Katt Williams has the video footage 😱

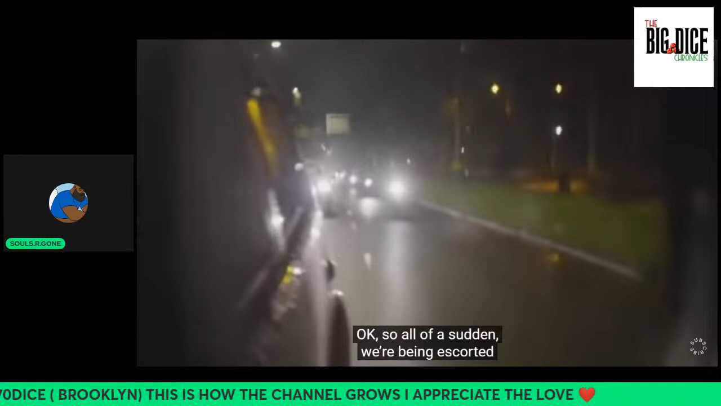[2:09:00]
Okay, so all of a sudden we're being escorted by two Toyota Land Cruisers and two motorcycles, literally right in front of us and right behind us. This is the Queen of 2C's security. So we're just gonna follow them now to her safe house. I'm pretty sure the person we're about to interview is a bigger deal than we even realized. We've just made it to the finca where the 2C Queen is currently hiding out, and we're gonna interview her.